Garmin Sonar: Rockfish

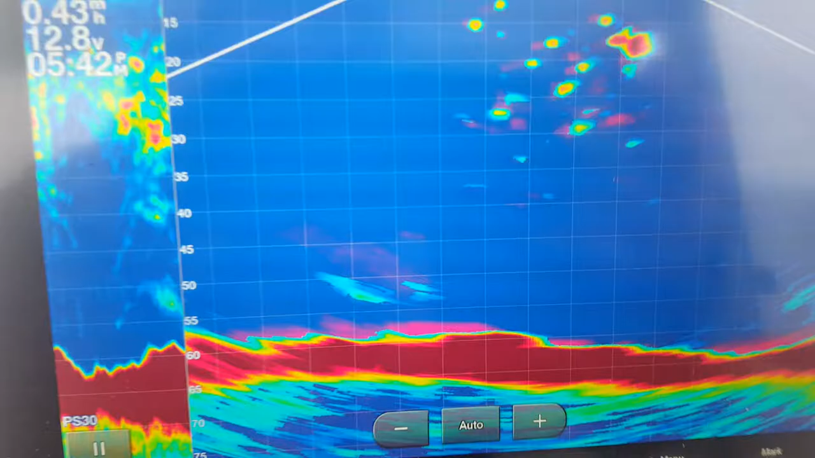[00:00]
I don't know what this is there's a school of something below us this is the live view down and
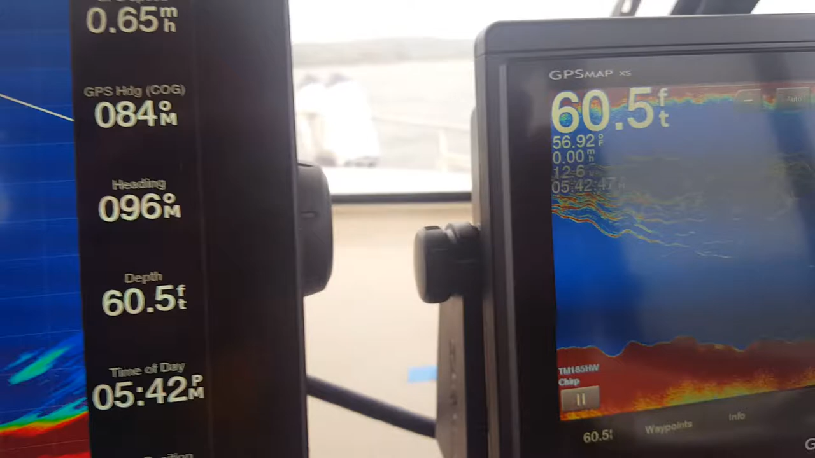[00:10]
On screen: depth 60.5 ft
look at the marks on the chirp they're not salmon because we've been salmon fishing all day and we've caught salmon and I've never seen marks like this really interesting well
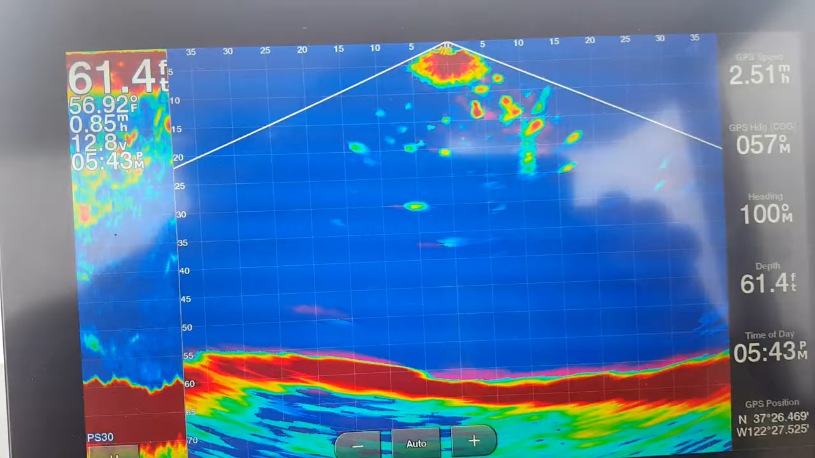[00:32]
On screen: depth 61.4 ft, water 56.92°F
whatever they are these new sonars are
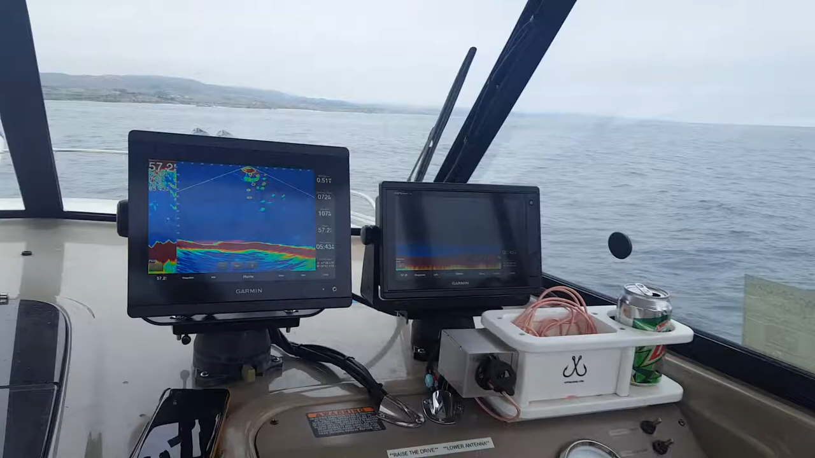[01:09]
all I can say is the sonars are working well pick those things up clear as
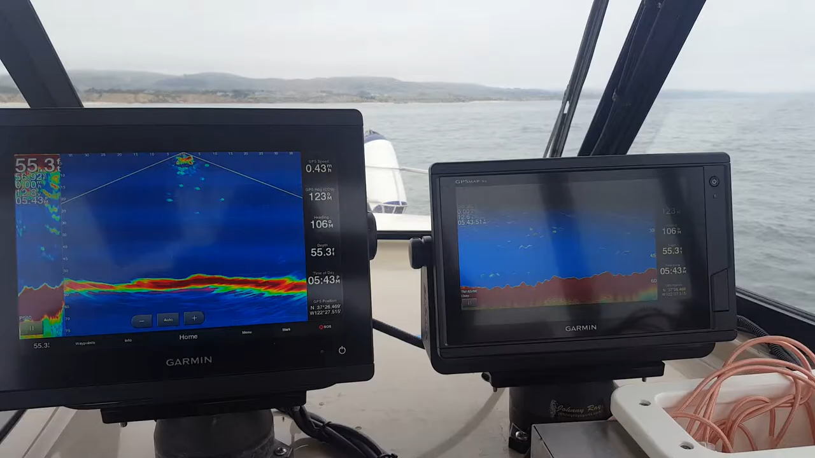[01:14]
day it's
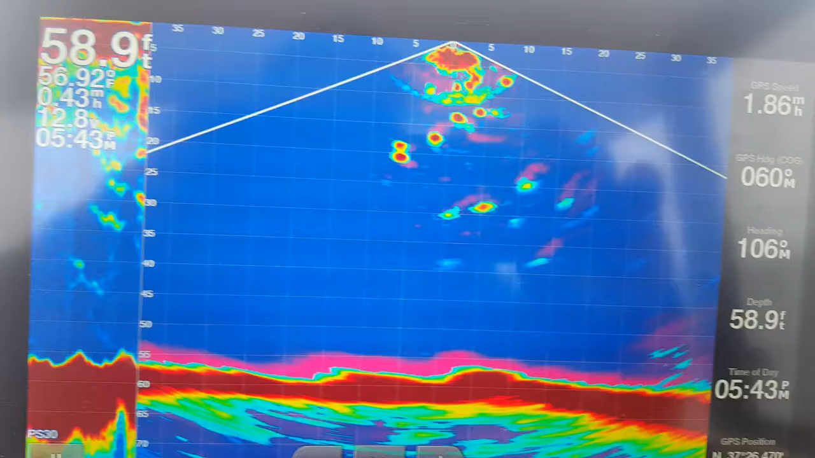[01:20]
On screen: depth 58.9 ft
a live view down and there's the chirp
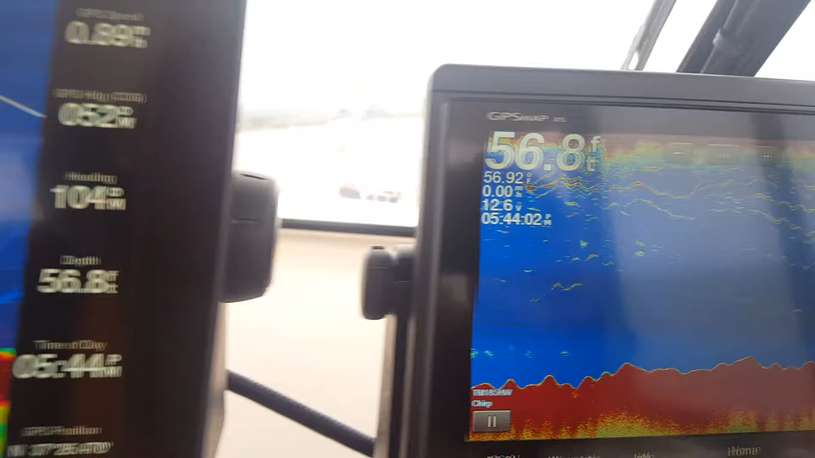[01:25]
On screen: depth 56.8 ft
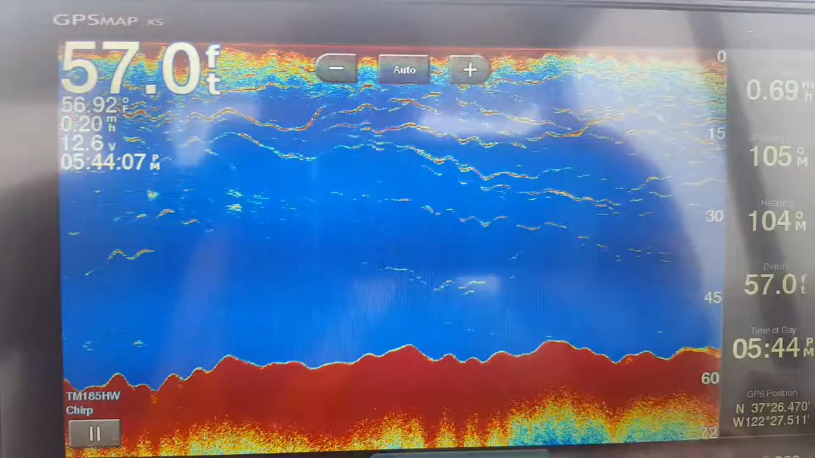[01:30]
On screen: depth 57.0 ft
oh my god there's a whole shitload of you can see right I can see them